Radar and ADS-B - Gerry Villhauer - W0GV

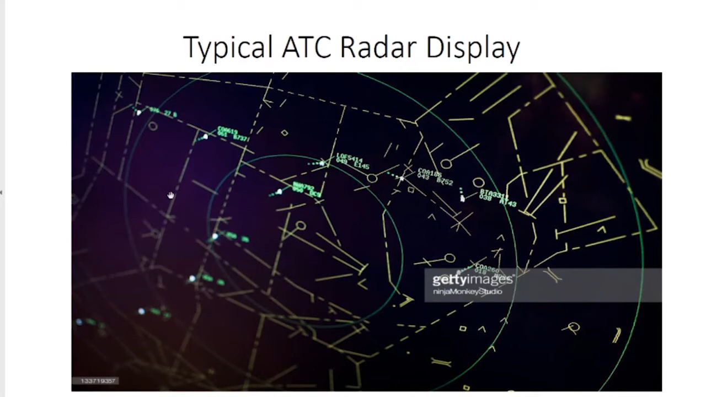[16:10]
And the controllers in the towers, like in the GA airports, they don't control with this. They use it as a reference. So your guy's flying in there and he says, hey, this is Piper so-and-so, and I'm 5 miles north of the airport. And you know, he's requesting to land. Well, the controller looks out the window,
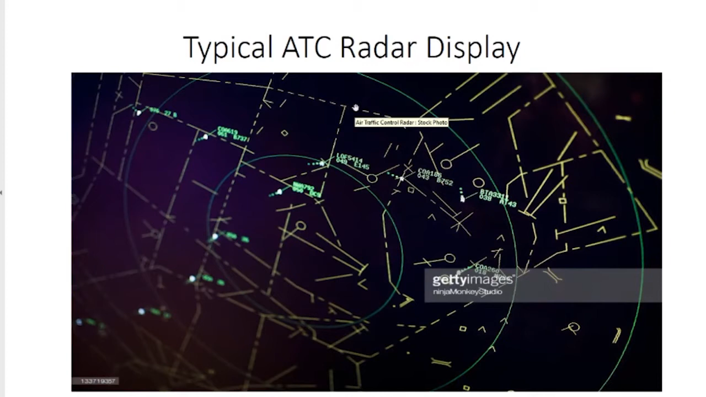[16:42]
maybe with his binoculars, and he looks at the radar display. He don't see anybody out here 5 miles. So he'll say, Piper so-and-so, ident. Well, when he pushes the ident button, if this was him, this would get brighter, and then it would flash for a few seconds. But let's just say this is down here. So the controller's going to say, are you sure you're not south of the airport?